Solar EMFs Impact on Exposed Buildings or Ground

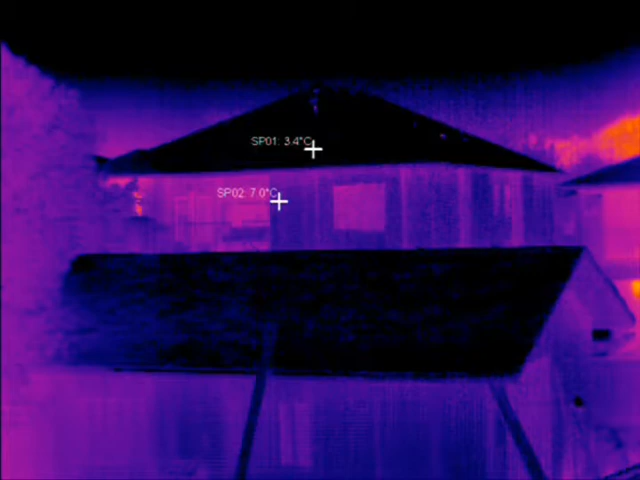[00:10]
see if buildings are being radiated by the Sun and what you're gonna see here by taking a look at this is by 8 o'clock in the morning the building is already 60 degrees Celsius
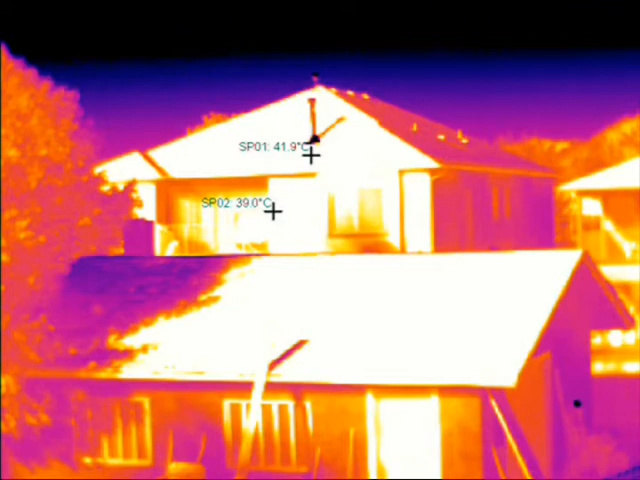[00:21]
without producing any emissions now Ontario is going through a heat wave Quebec's going through a heat wave it's not just a heat wave all of your buildings are being individually and collectively radiated now this is going to be followed by a time-lapsed infrared video from inside the building take a look you can see the lumber the cold lumber there should be little changes inside
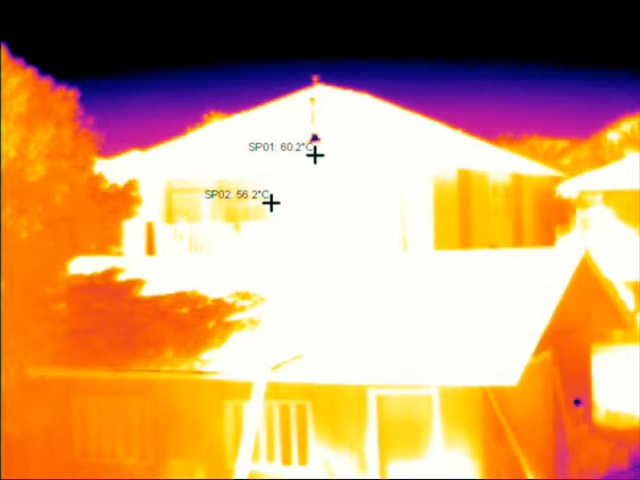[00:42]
the building but when you generate heat outside the building it's not insulated for watch what happens and we're responding to the
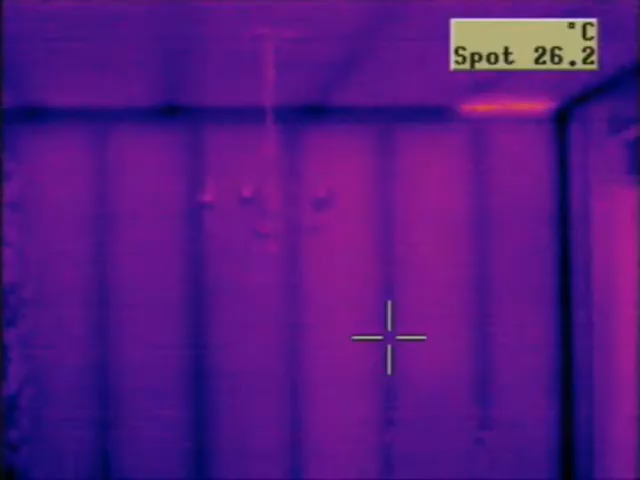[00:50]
On screen: spot 26.2°C
symptoms with massive air conditioning load this
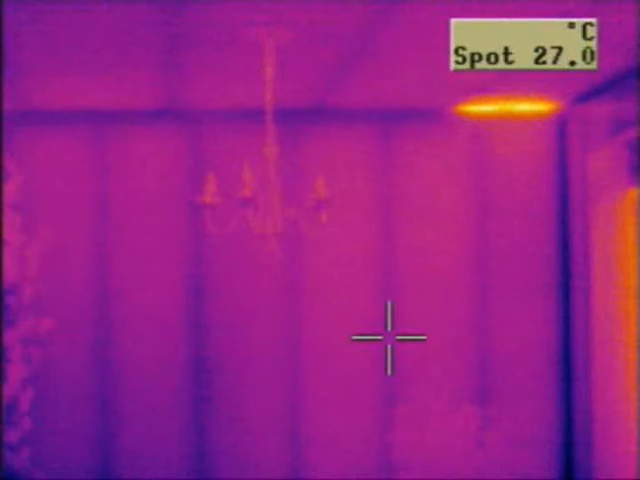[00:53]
On screen: spot 27.0°C
building is using 3,000 watts an hour to treat the symptoms of what you see here